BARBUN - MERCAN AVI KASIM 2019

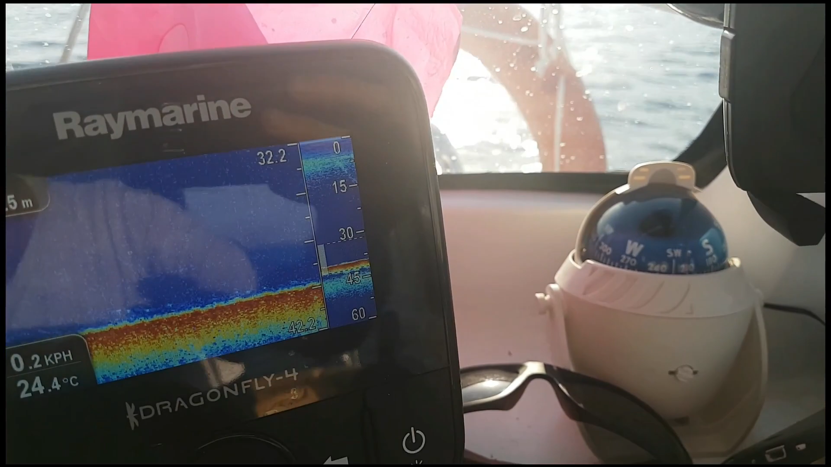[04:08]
On screen: water 24.4°C, speed 0.2 km/h
Direkt yediler sakın. Fakat aşağıda var.
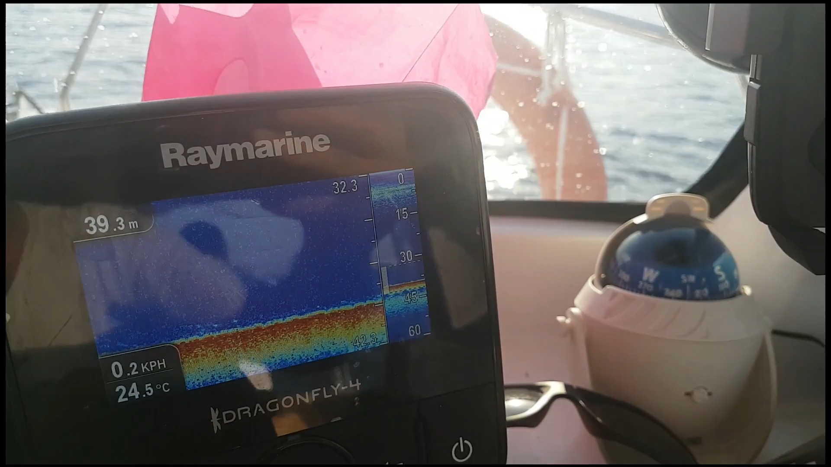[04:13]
On screen: depth 39.3 m, water 24.5°C, speed 0.2 km/h
Dibe yapışık balığı da biliyorsunuz. Balık bulucular pek göstermiyor.